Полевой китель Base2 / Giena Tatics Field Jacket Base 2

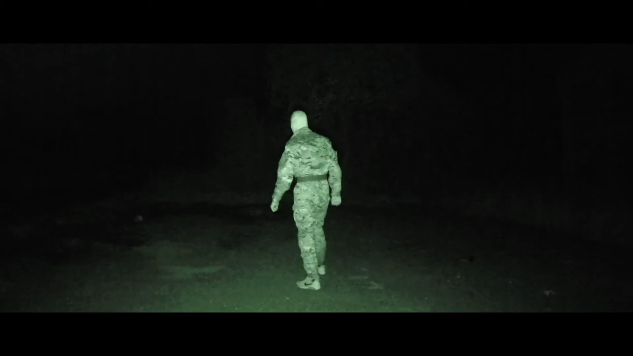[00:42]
и к ремиссию то есть не светится белым в инфракрасном свете приборов ночного видения